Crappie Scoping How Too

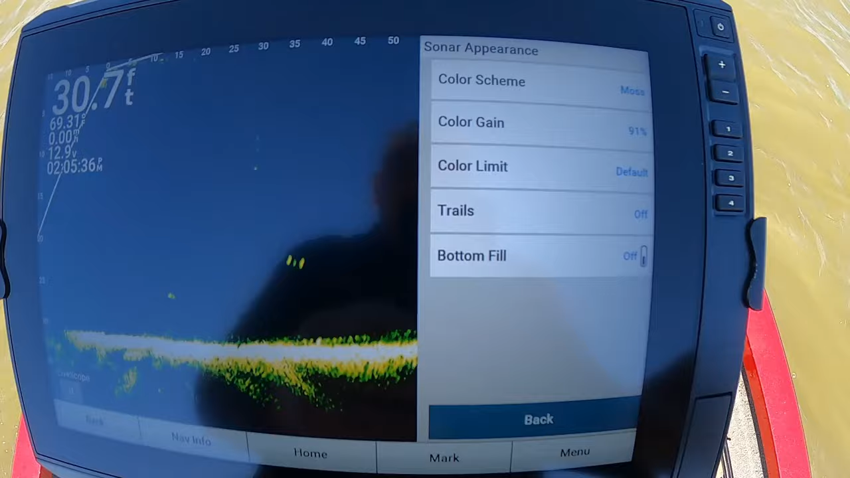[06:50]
On screen: depth 30.7 ft
so i'm using moss as my color scheme i got my gain set at 91 or up i like
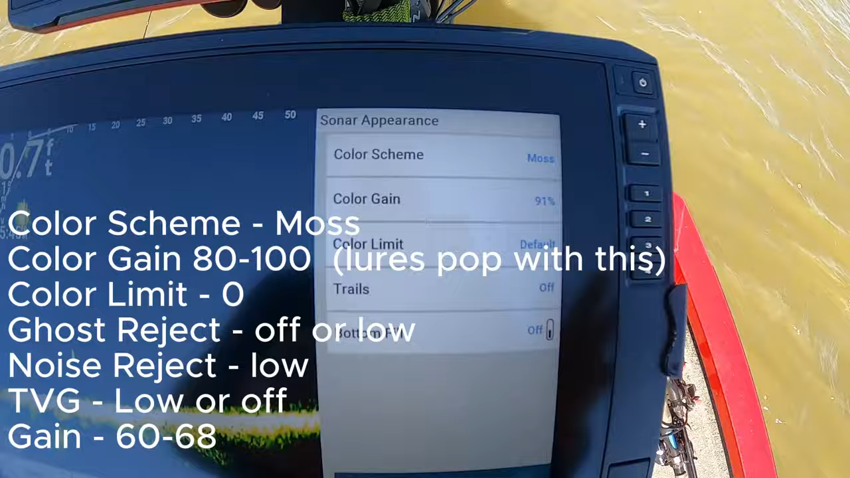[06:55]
that anywhere between uh 80 to 100 um my color
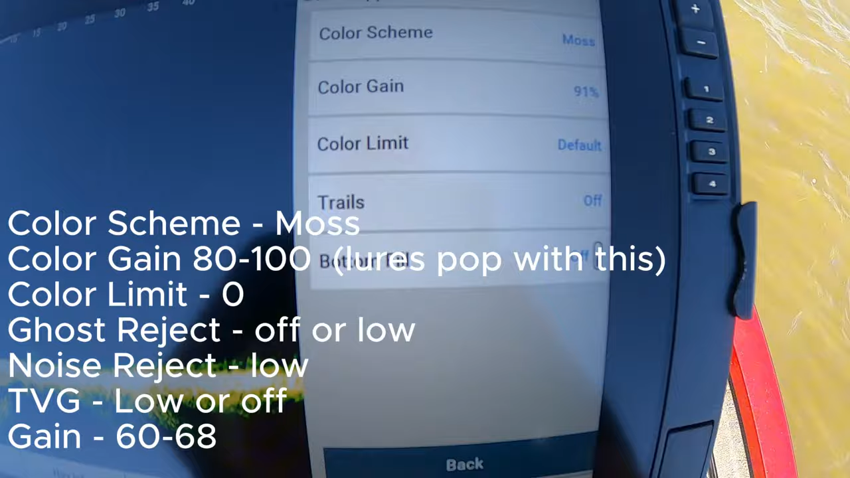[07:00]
limit is set at the fall actually it's on zero down here
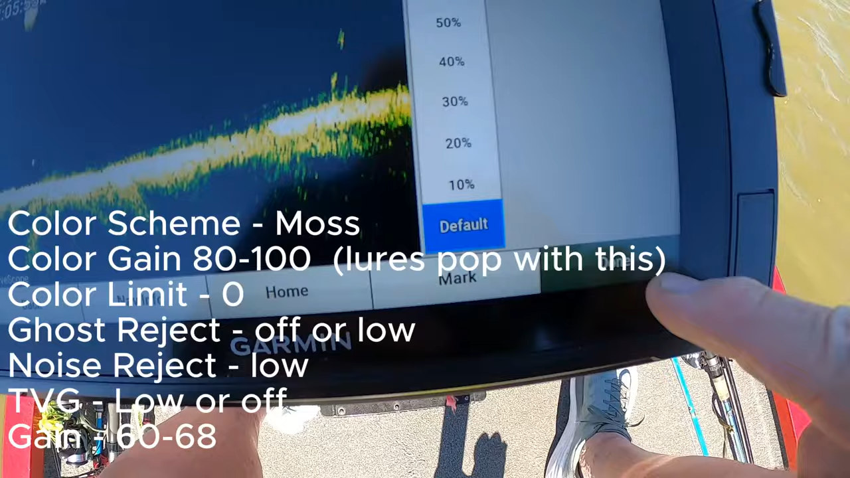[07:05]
and uh but if i go back
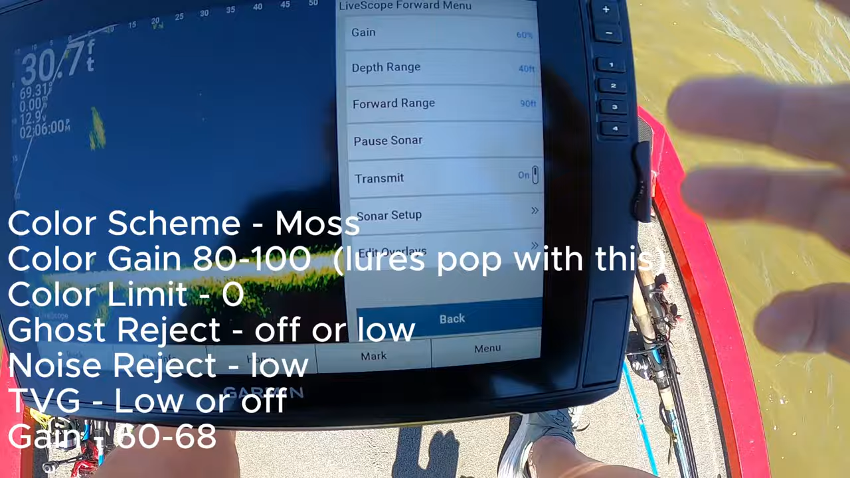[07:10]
On screen: depth 30.7 ft
my uh ford range right now i got set at 90 and as i move closer up to uh the stump
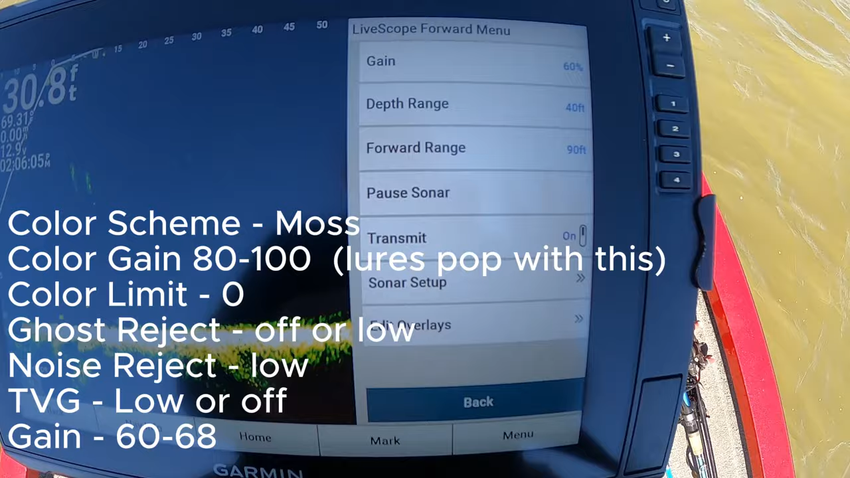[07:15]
On screen: depth 30.8 ft
or the brush pile i may bring that back a little bit and that'll give me a little bit better
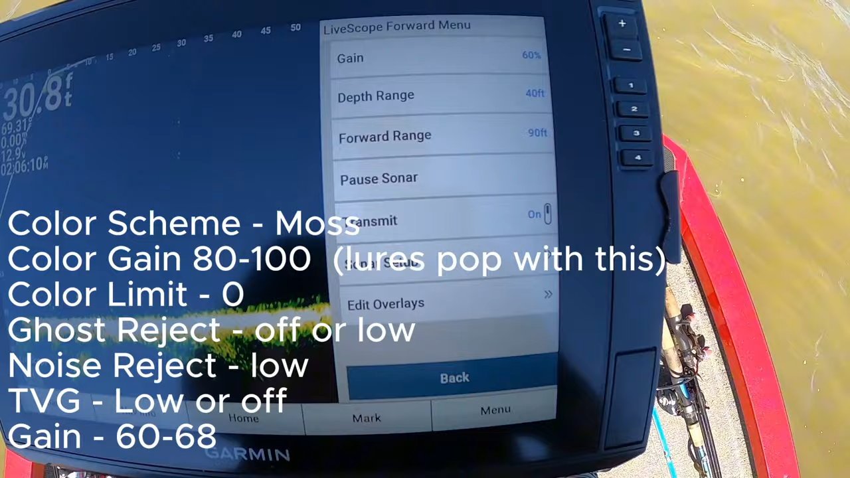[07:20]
On screen: depth 30.8 ft
uh sight of my lure or uh the jig i'm throwing
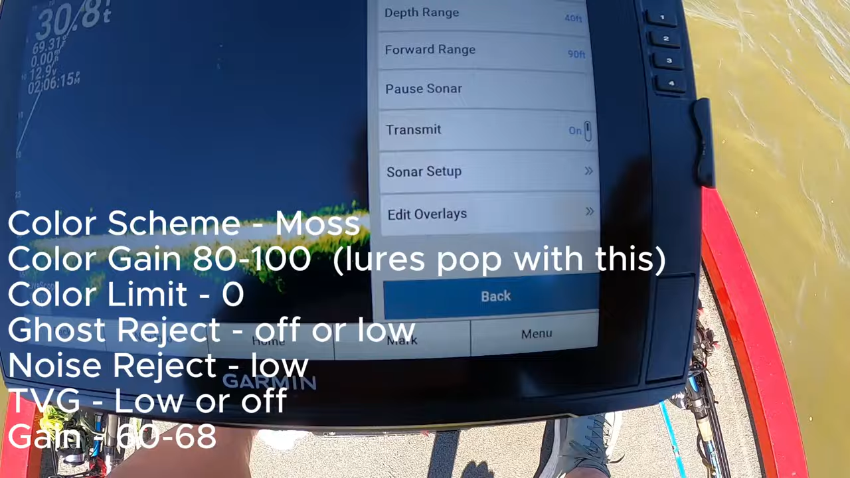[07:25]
um let's see on the uh appearance my uh
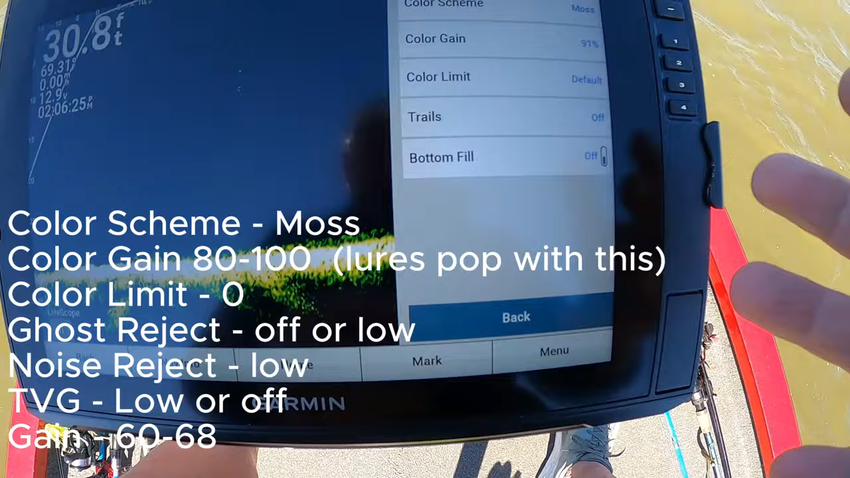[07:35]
On screen: depth 30.8 ft
color limit is at zero color gain is at 91 and i'm using that moss color
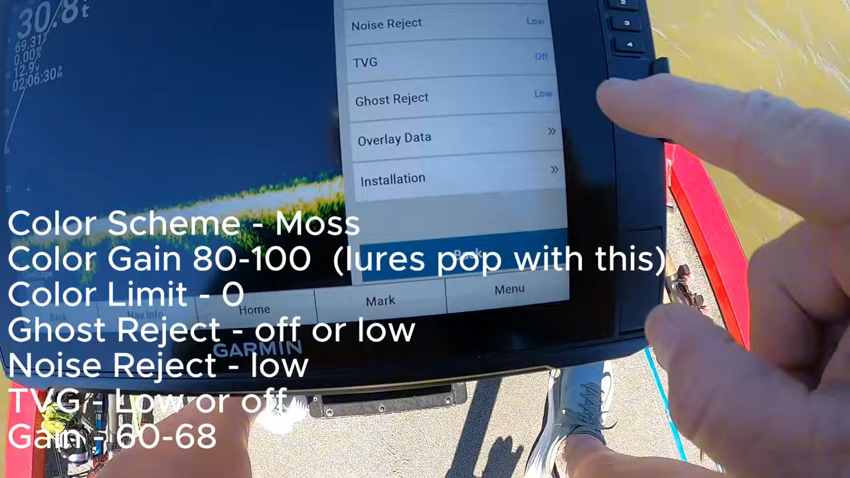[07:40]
and then uh my noise reject i got on low
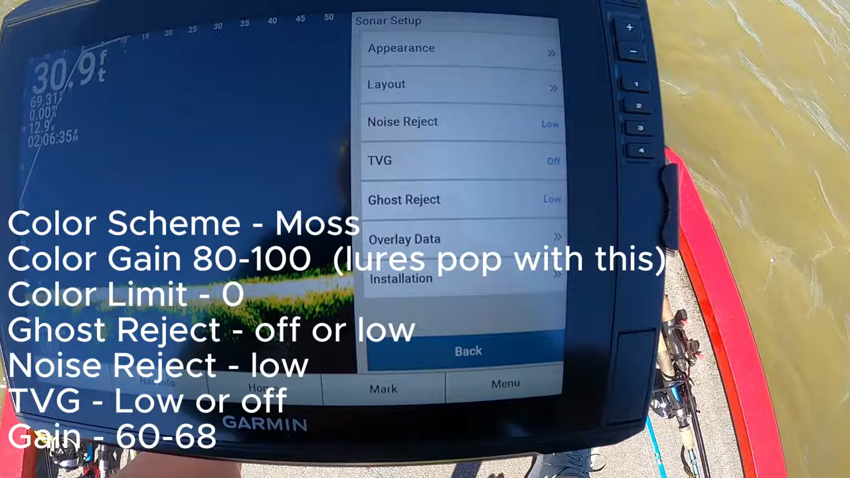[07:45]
On screen: depth 30.9 ft
uh and then i my tvg is on uh off
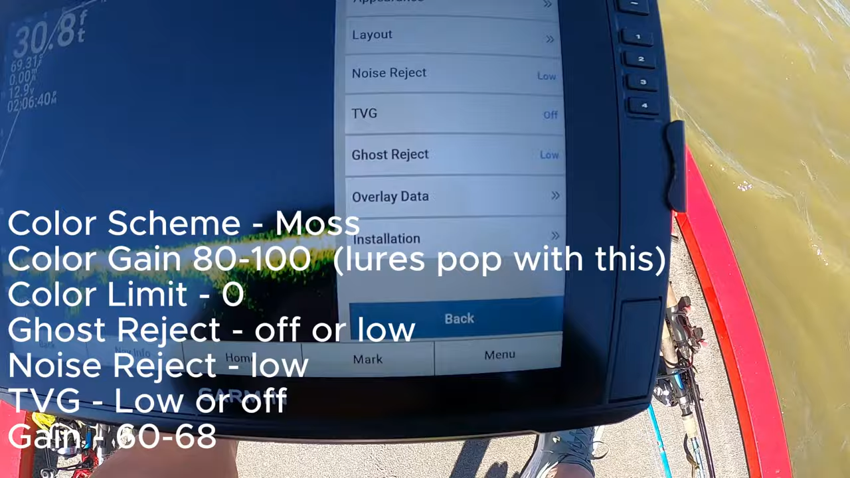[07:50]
On screen: depth 30.8 ft
and ghost reject i usually set that off or low
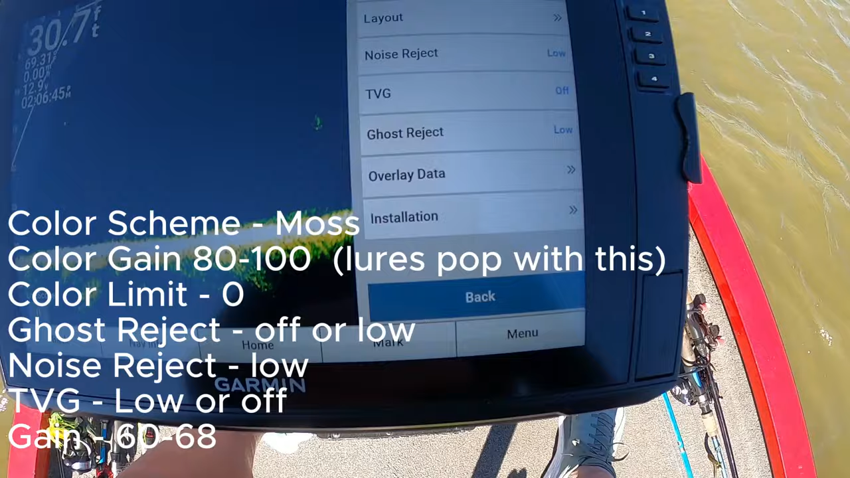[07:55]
On screen: depth 30.7 ft
and uh that's basically what i'm i'm using today
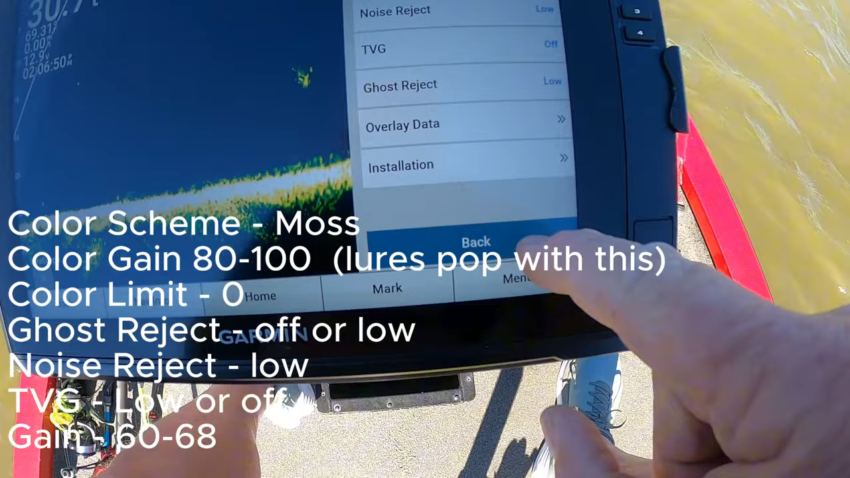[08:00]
and you can see what i'm looking at as we uh as we're fishing now my
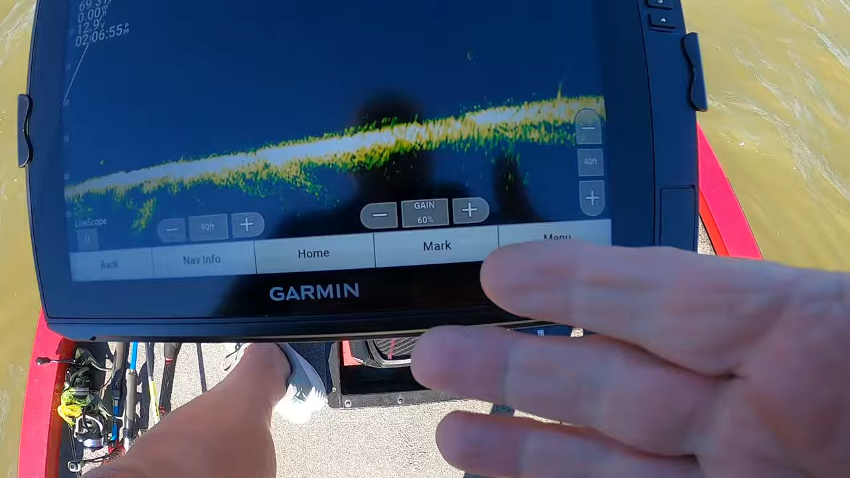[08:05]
gain i got it at 60 but sometimes uh i usually run it up about 65 or 68 another thing uh